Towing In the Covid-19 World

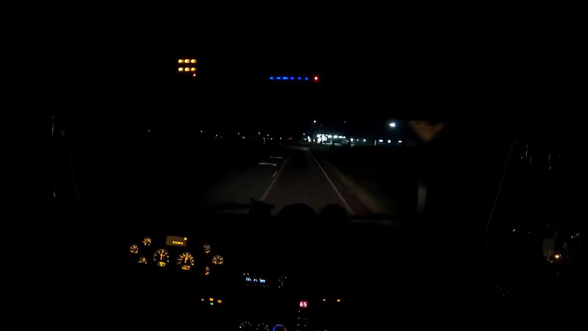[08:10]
Gentlemen, and as always, thank you for watching. This morning we've been called by the Missouri State Highway Patrol for a passenger vehicle crash out on the interstate.
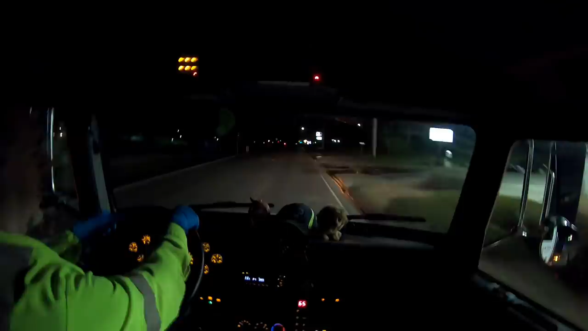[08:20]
Do not know the extent of injuries. They did say one vehicle heavily damaged. As always, we ask for prayers, good thoughts, well wishes. They did ask us to expedite, so I am running red and blue lights and siren only when needed. Anyway, here we go.